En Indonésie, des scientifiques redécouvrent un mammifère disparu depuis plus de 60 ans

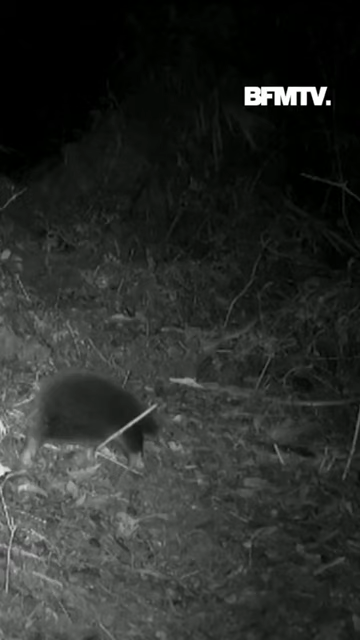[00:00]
Cet animal n'avait pas été vu depuis plus de 60 ans.